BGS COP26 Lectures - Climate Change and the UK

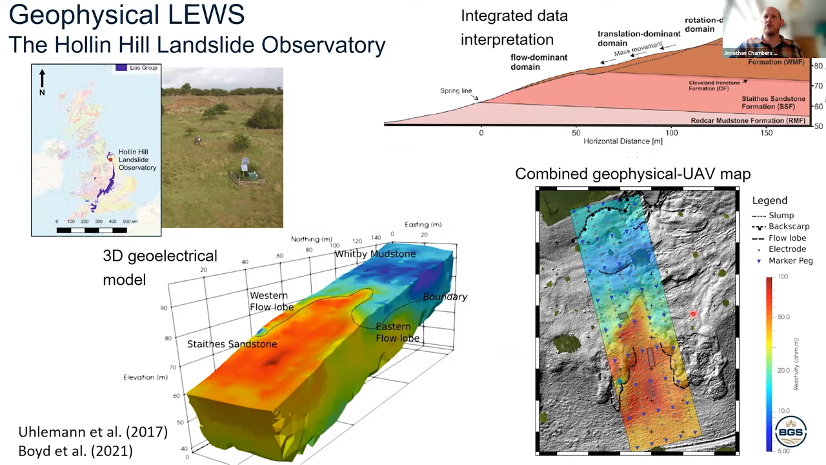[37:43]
monitoring approaches also being trialed at the site including subsurface and remote sensing type approaches i want to show you some some monitoring results from the winter just gone so we're looking at an aerial photograph drape here based on uav